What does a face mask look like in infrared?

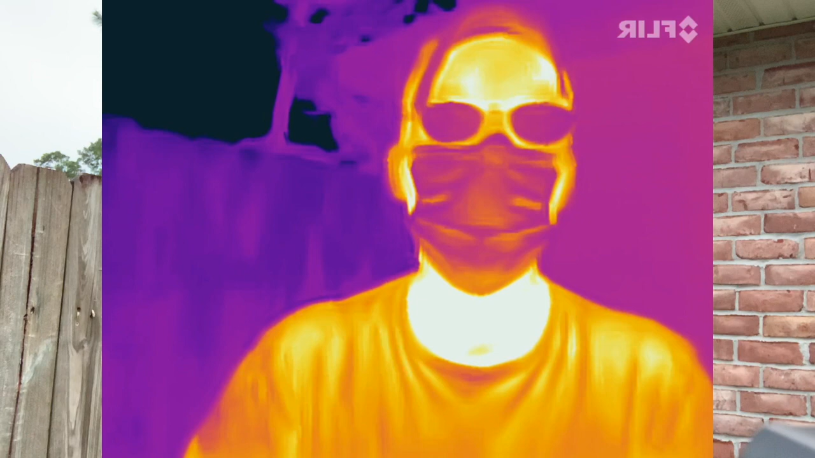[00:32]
Okay, so this is an infrared camera. It detects the infrared portion of the spectrum of light and so you can see things that are associated with temperature and in fact the different colors here are different apparent temperatures although it can be sometimes misleading. So, you'll notice when I breathe in it gets darker. That's because the mask gets cooler. When I breathe out
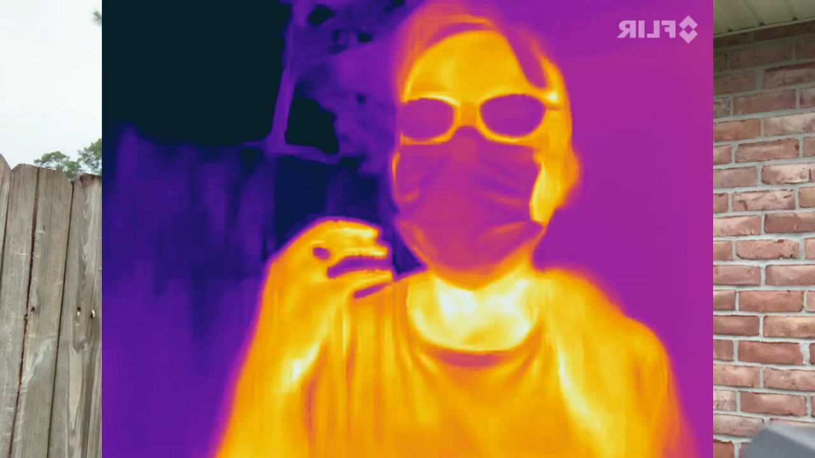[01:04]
isn't that pretty cool? So, when I breathe out my body is warmer than the surroundings even though it's quite humid out here right now. And so, that shows up but it also has a lot of water
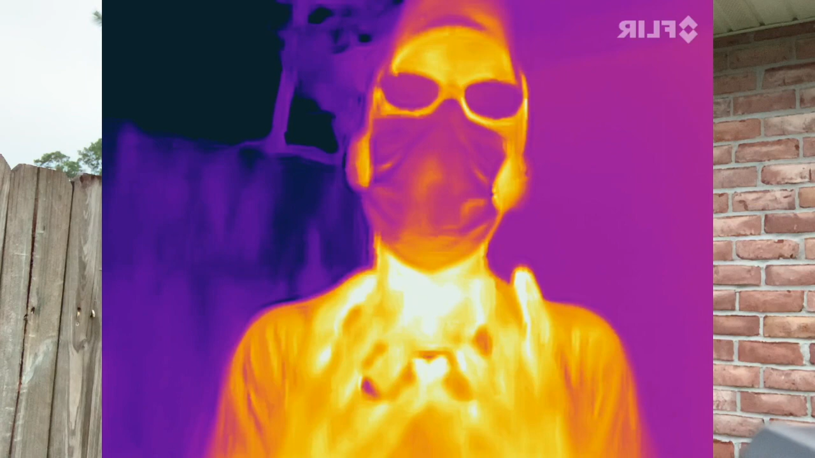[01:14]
and then when I breathe back in that water evaporates and the evaporating water cools off the mask and there you go.
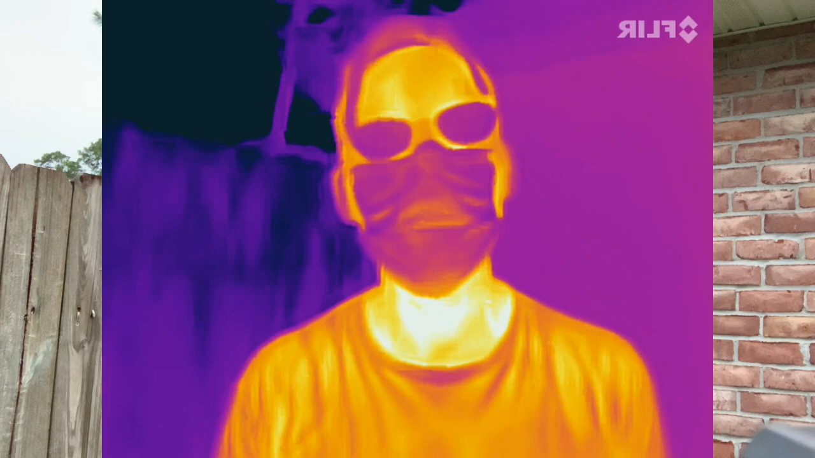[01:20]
That's why it changes colors. Now, you can't see through the mask. I'm gonna hold up the the cloth to the camera.
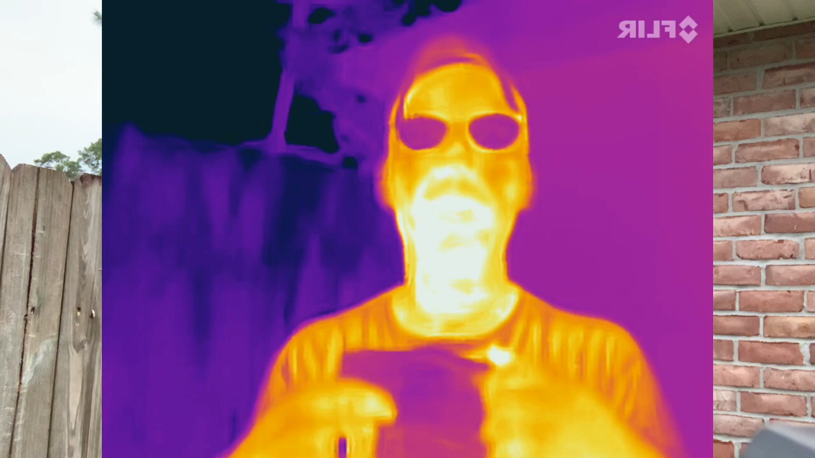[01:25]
So,
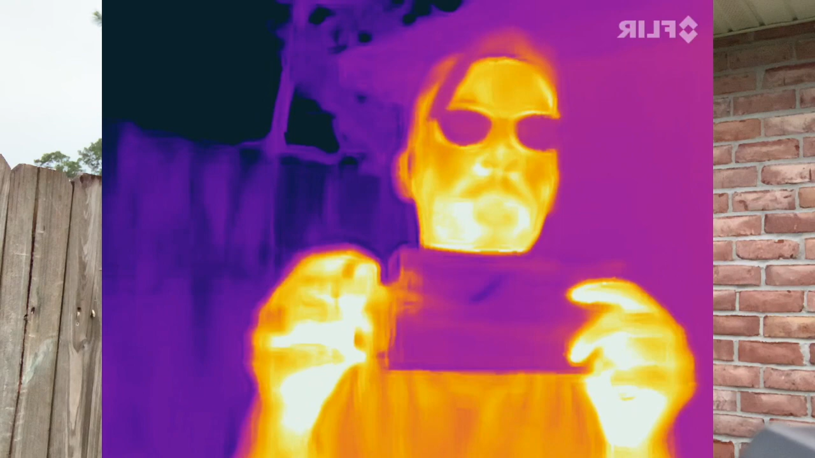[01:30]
you can't see through it okay but you can sort of see through it and you actually see the part where it's still wet.
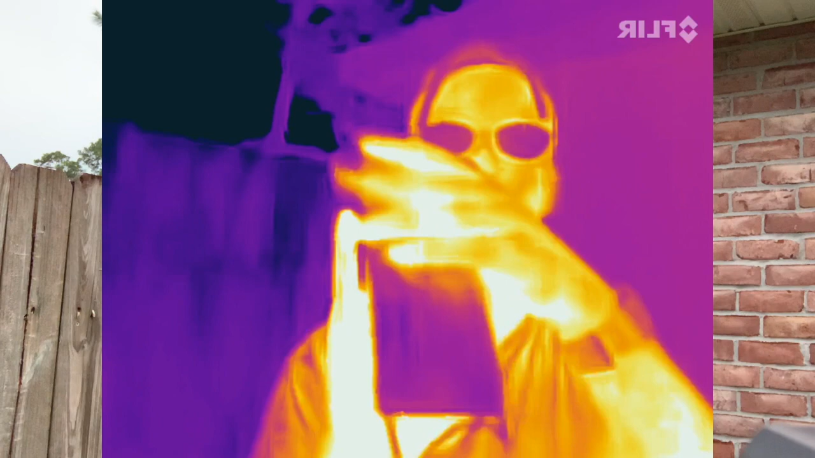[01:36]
Now, if I put my hand up next to it you might be able to see my hand through it just because my hand makes different parts of it warm.
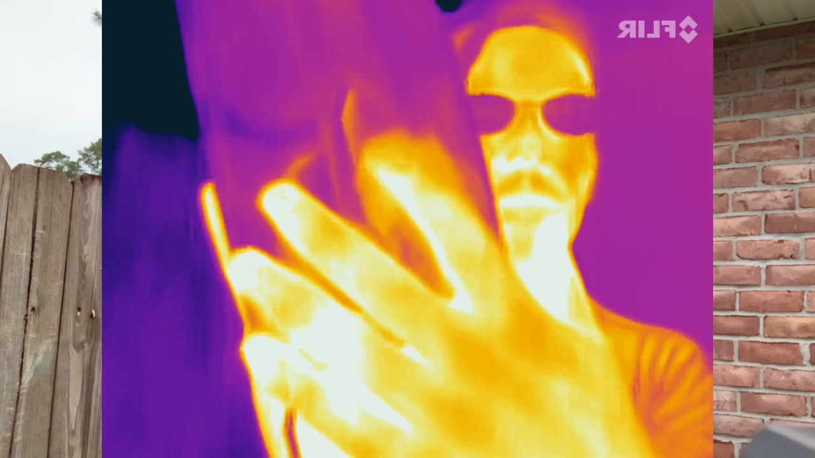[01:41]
No, not really. I'd have to push hard okay.
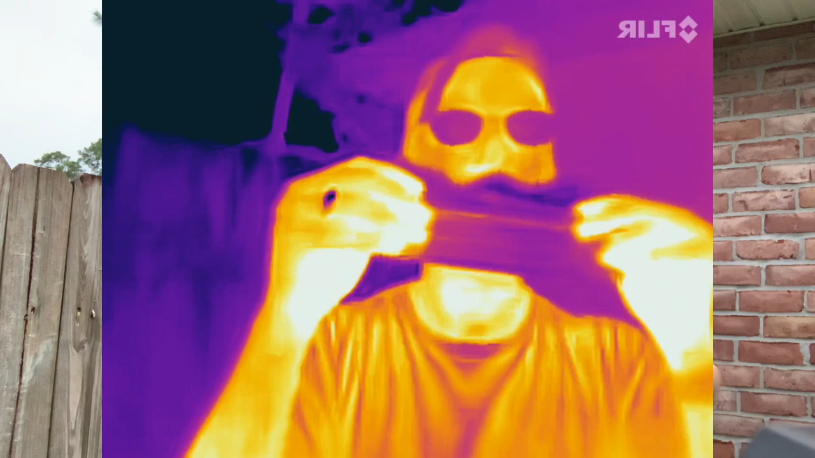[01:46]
So, you can't see through this just like you can't see through my glasses okay. See, I actually do have eyes and this is a great time to point out this is a great place to take surface body temperatures with the infrared camera because different parts of your skin get wet and they get different colors.
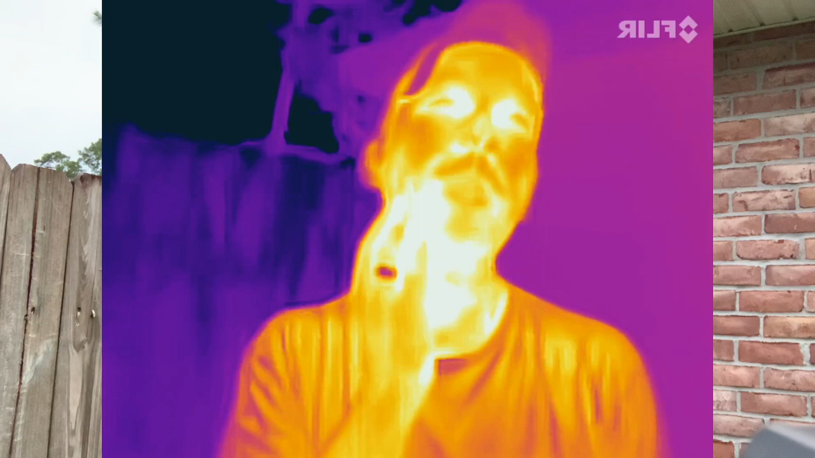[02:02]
This is a good measurement of your internal body temperature.
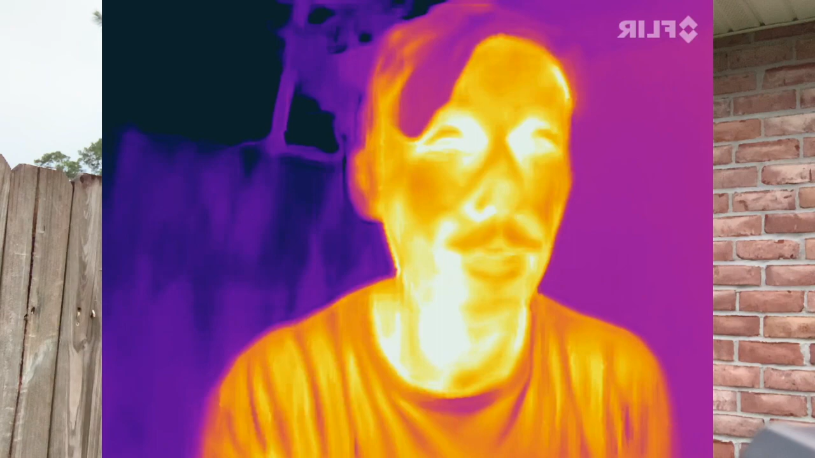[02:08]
Glasses back on. Okay, let's look at a different mask and let's just see what happens. This is a cloth mask that you you might want to wash and redo.
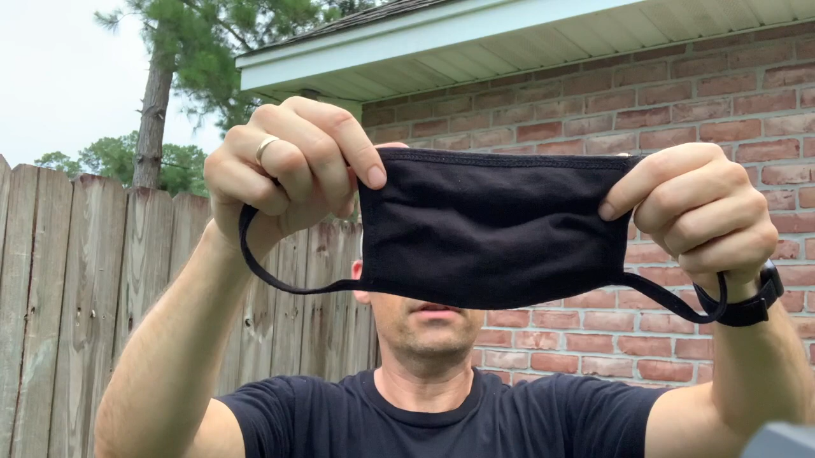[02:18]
Let me put this on.
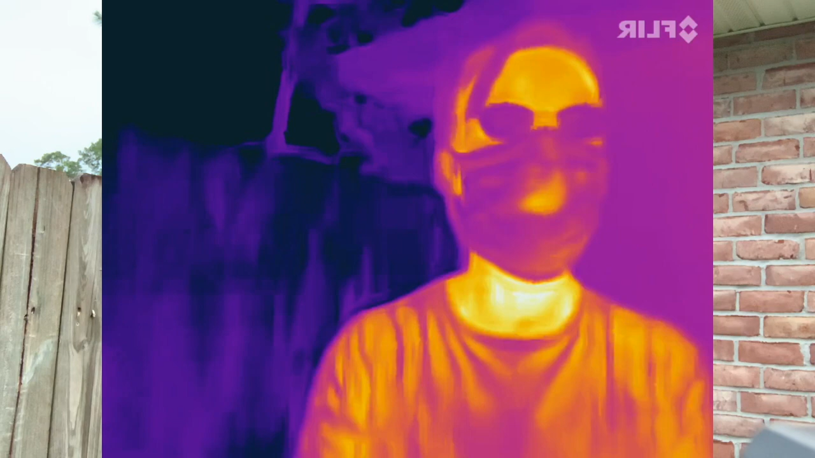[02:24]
Now, you'll notice here this looks quite a bit different in the infrared. You can see my mouth right there. Actually, I can almost see
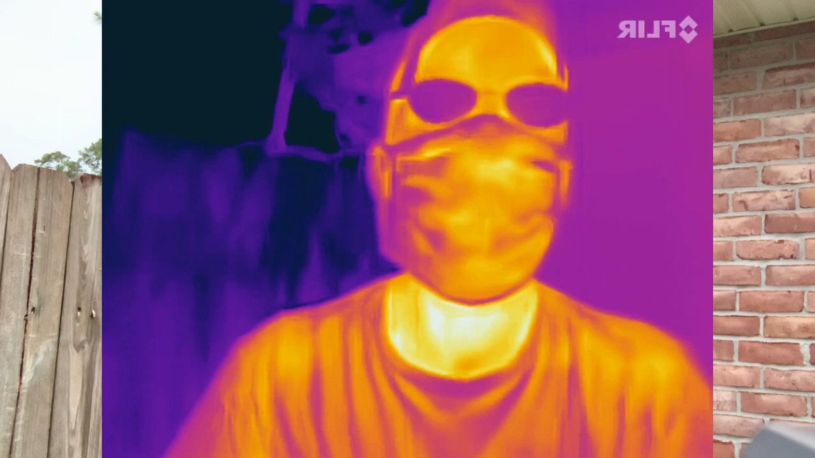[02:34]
because in this case it doesn't distribute the breath as much. It just kind of goes right through that one spot. Now, what you would not want to see is it coming out on the side over here but I don't think it really is even though this one's pretty loose.
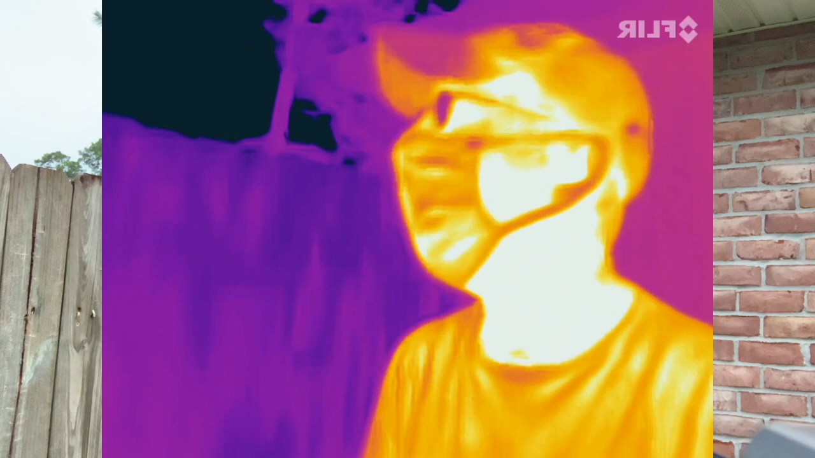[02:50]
Okay, so if I cough, it's going to catch most of those things. You'll notice my hat's kind of wet because it's hot out here but I'm cool with that if you're cool with that.
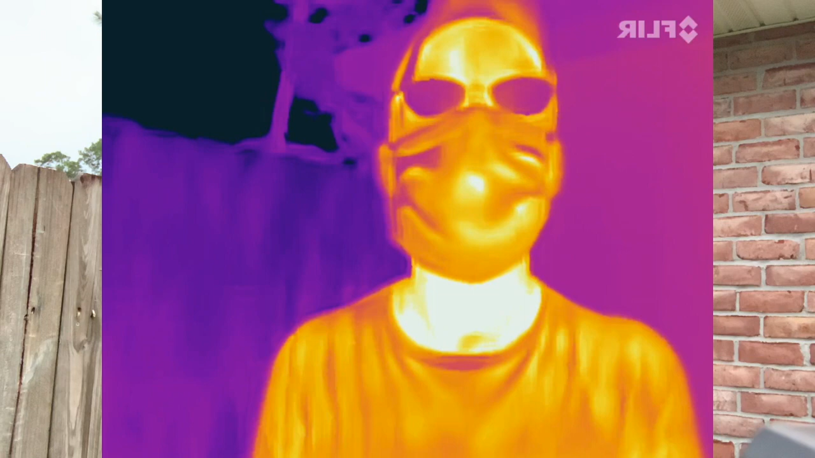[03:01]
Okay, let's look at another mask. That's pretty cool, huh? Okay, this, by the way, I'm using the FLIR, the FLIR One Pro.
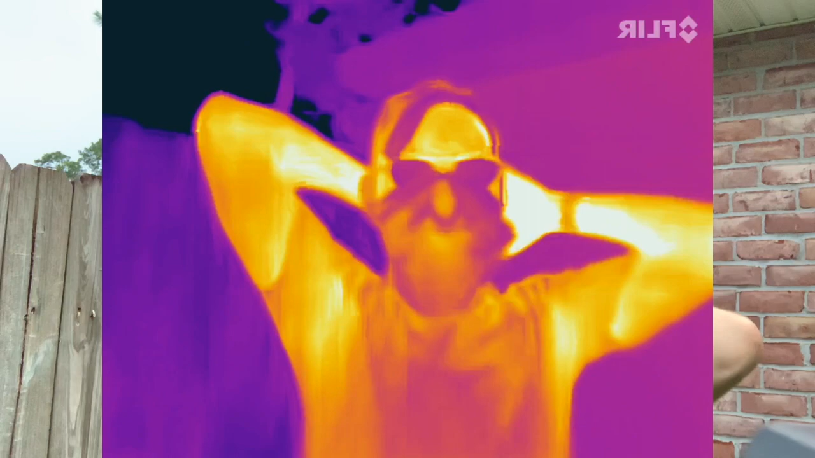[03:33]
This one's not very long. This is actually, I think it's cashmere.
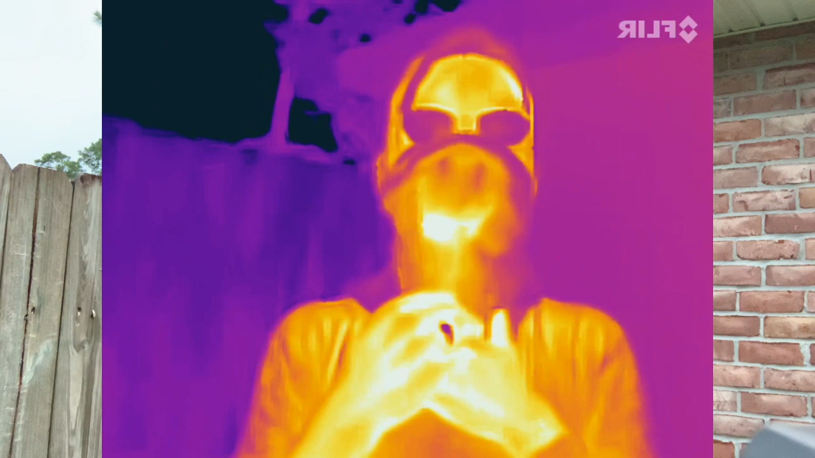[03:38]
So now it's going to breathe.
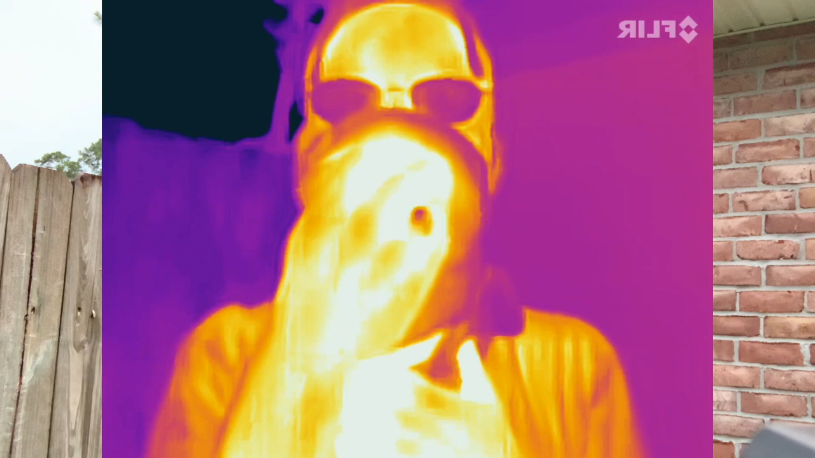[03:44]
You can really see the breath stays right around here. My nose really shows up.